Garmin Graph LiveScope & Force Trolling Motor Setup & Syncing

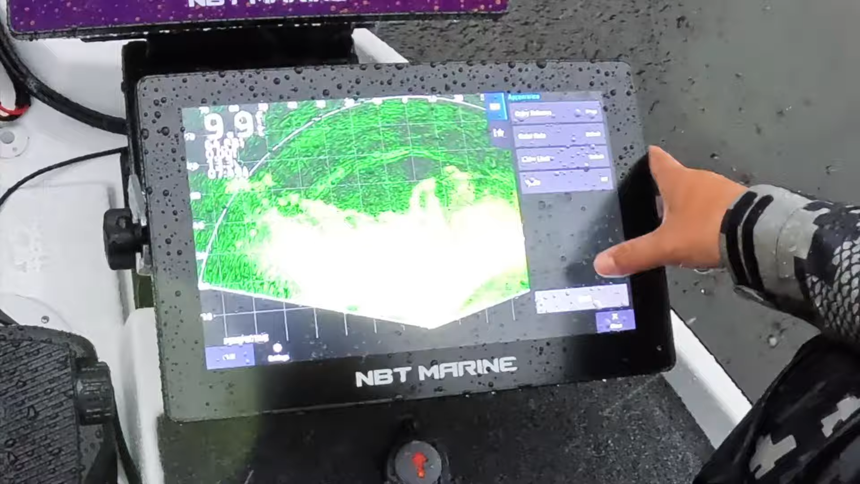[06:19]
So it's not the prettiest in the world, but I've grown to like the moss really good. Ooh, man, it looks like that, doesn't it? Yep.
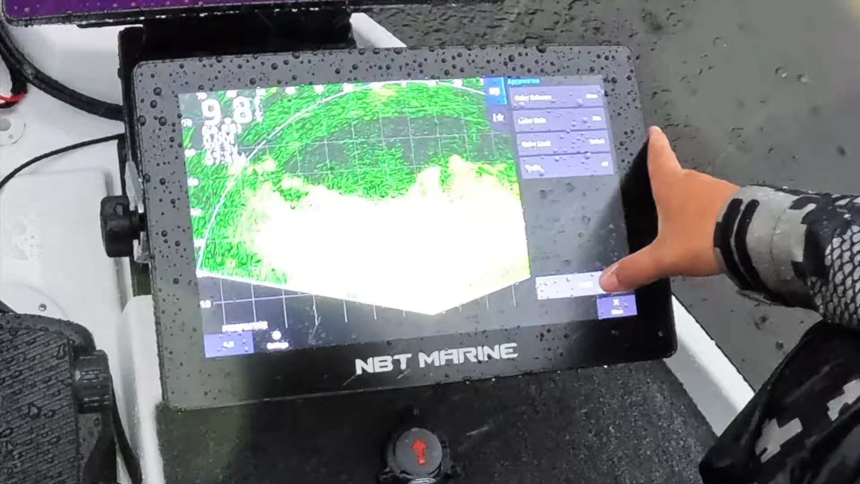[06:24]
And I still like to run my color gain up a little bit. And we're going to tone all that back down since we're on such a hard bank here. But I like to go ahead and run that to 100, and then we'll tone that down just a hair.
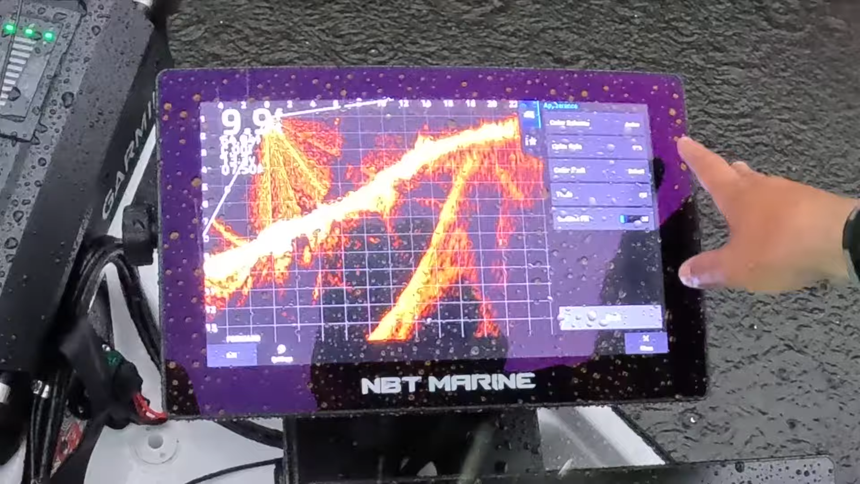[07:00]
Color limit, I'm still kind of running it off right now. And in color scheme, you know, it's all per what you like. I run Amber a lot. I also run the Caribbean a lot. That's just my two favorite ones. He's catching a fish right there, Tanner.
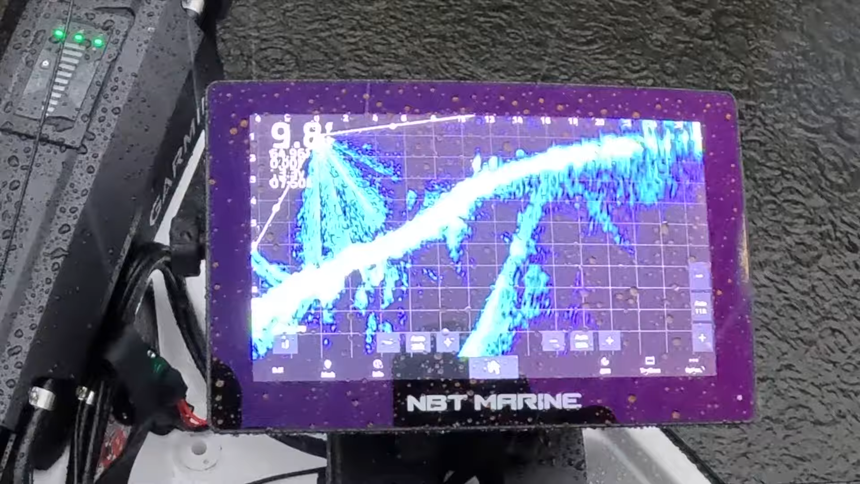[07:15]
He just pulled off the bank. Yep. He's sitting up there waiting. Been waiting on us all night. Yeah. If there's no lightning, we would be fishing for him. Exactly. So we're done? Yep. Well, one thing we are going to do, we'll show you how to link this trolling motor to the graph. That way we can set up the spot lock or the anchor real quick on that. We're going to go in here to settings, communications. I'm going to pause it. All right, great. This is a fish moving right up there.
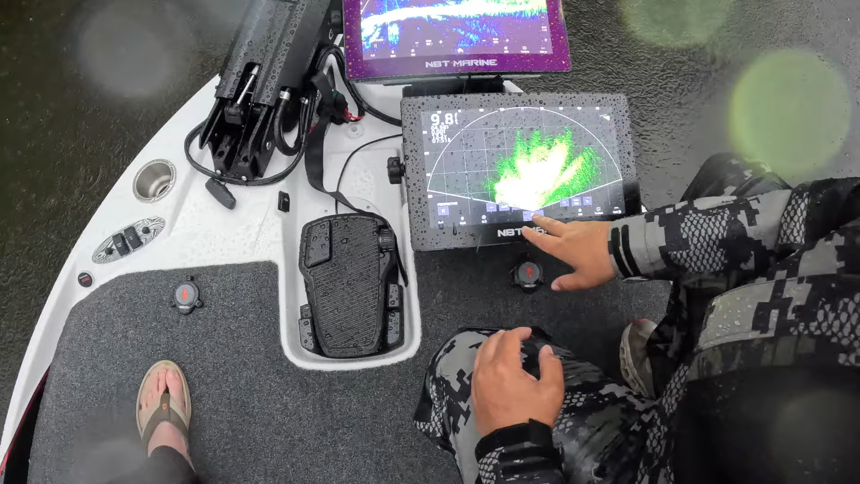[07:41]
Oh, that sucker's so full of fish. All right. So we're going to set up the trolling motor real quick. We'll go here to options. Go to settings, communications. We're going to go to wireless devices right here. And so we see a Garmin trolling motor right here.
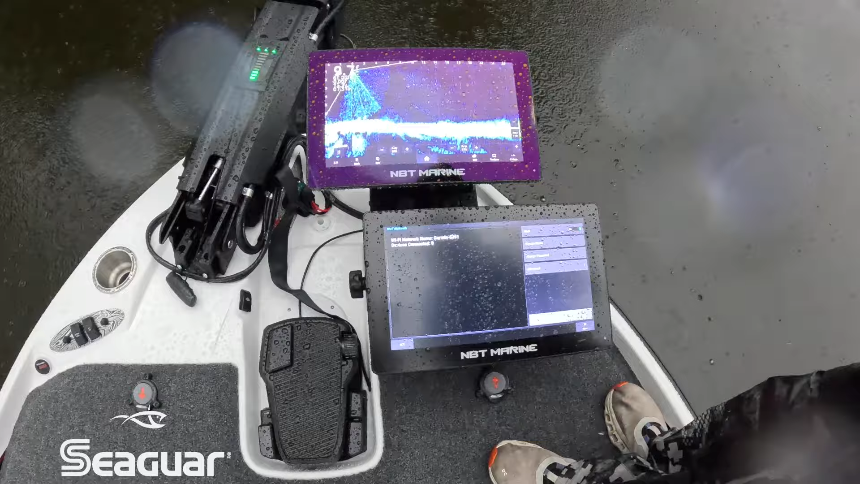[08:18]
Yep. Eight of them. Because that's your memory. Yeah, I don't be messing with my password. Yep. So we got that. We're going to go back here. And what we're going to do is we're going to come up here on the trolling motor itself. On the display panel, we're going to hit this power button just three times. And now our sink light's going to go blue. That indicates pair mode. And then we're going to come back down here and hit start. That way it's searching.
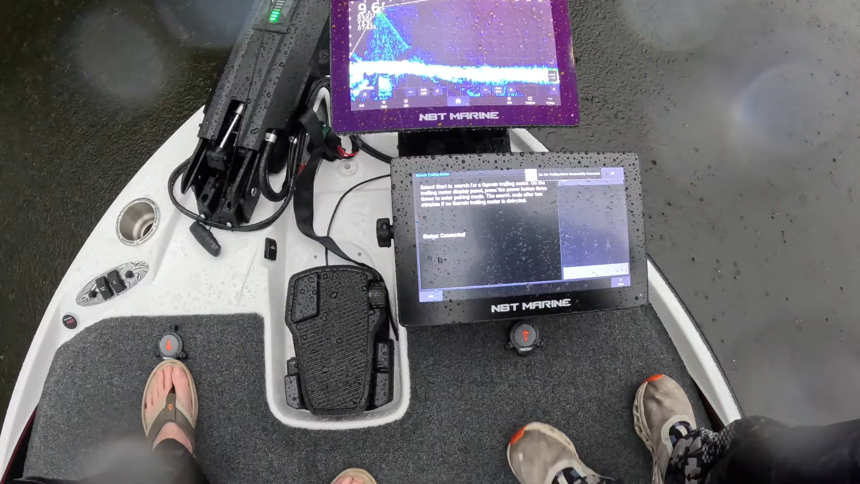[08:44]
And there we go. We got the trolling motor connected. So what we're going to do now, just real quick, we can come right here on our menu to our toolbars.
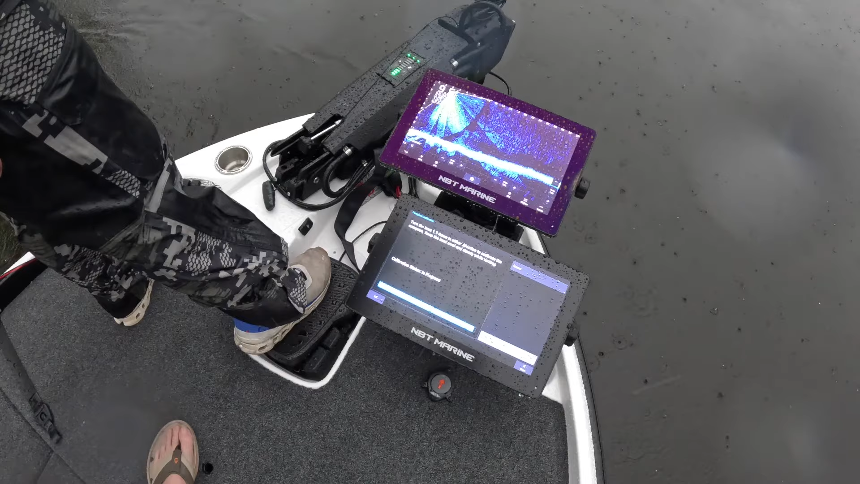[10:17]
So you're just doing a circle. Yep. That's all we're doing. It's just like doing this heading calibration for the graphs. There we go. And hit okay. Back. And we're going to go ahead and take that toolbar off.
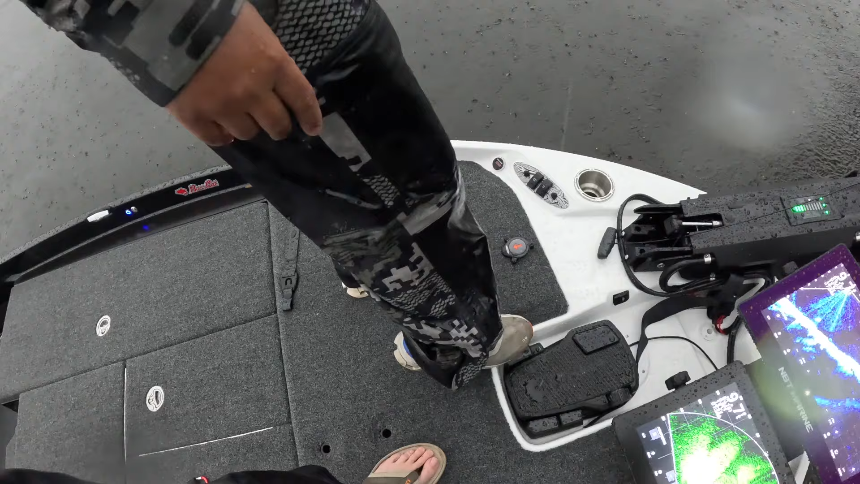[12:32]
Oh, it didn't do it. Of course. Maybe it was eight. There it is. So you just tapped it six times? Six times really quick. I think I didn't do it quick enough the first time.
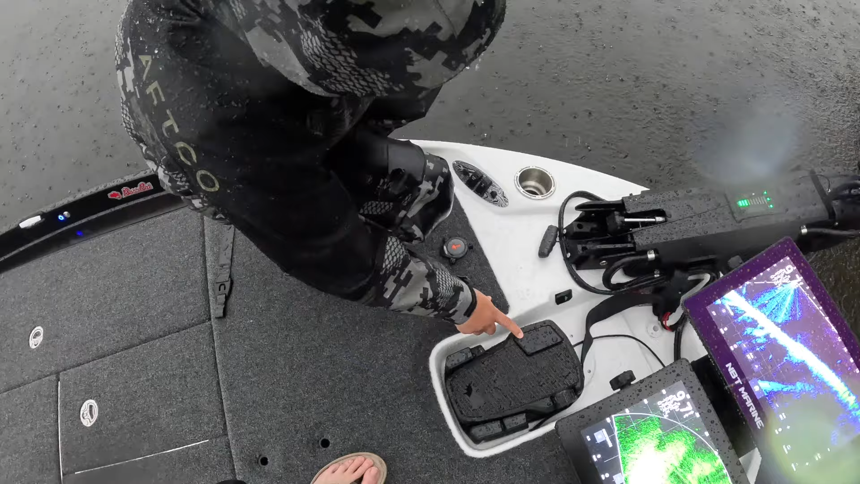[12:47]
But once you do it six times, you'll see a little red light down here. Yeah, I saw it. And that's your foot pedal indicator light there. So like if you hit your prop, you know, it shows its own. Or if you hit this, you know all that's functioning. But you hit that six times real quick, that'll lock that out. That way you don't have to deal with that button. See now, that button's dead. Yep. And if you wanted to bring it back, if you're a guy that uses that sometimes, you'd just hit it six times just like that again, and then it would come back. Nice green. So that tells you it's back on. Cool.